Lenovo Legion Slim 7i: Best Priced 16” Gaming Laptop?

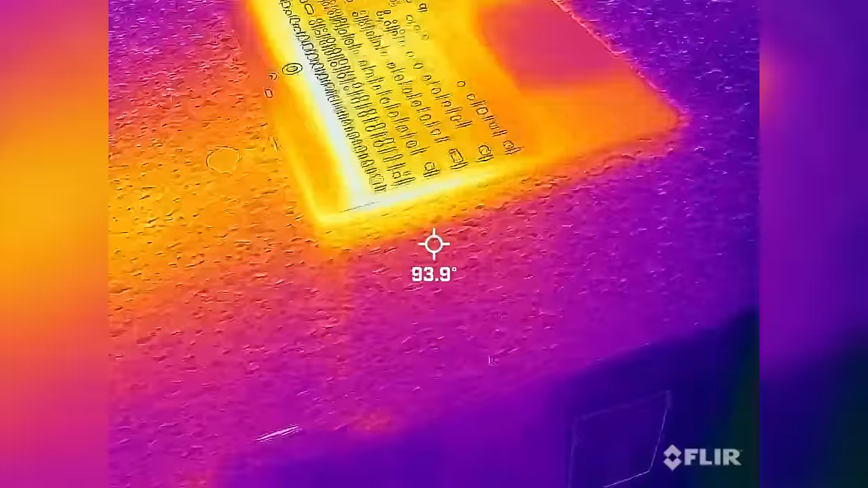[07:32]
You can see that it does get warm in the center of the laptop,
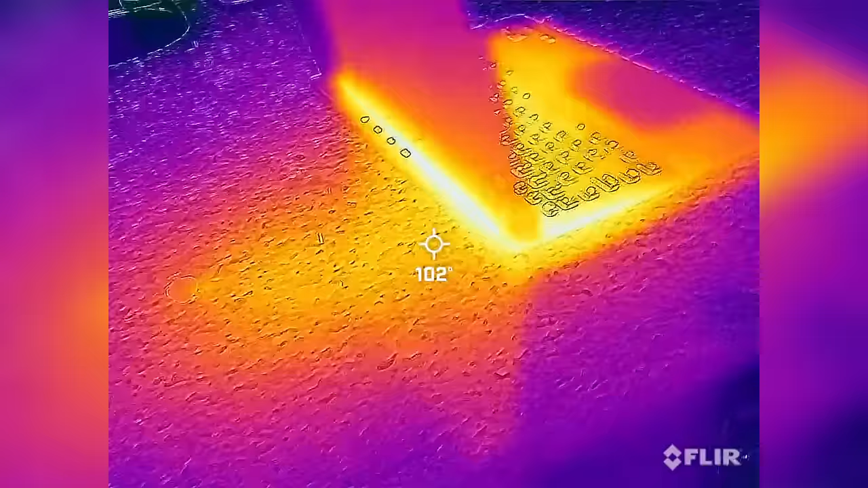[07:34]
but it does push out that heat well on the sides and the back of the laptop, so sustained performance is there.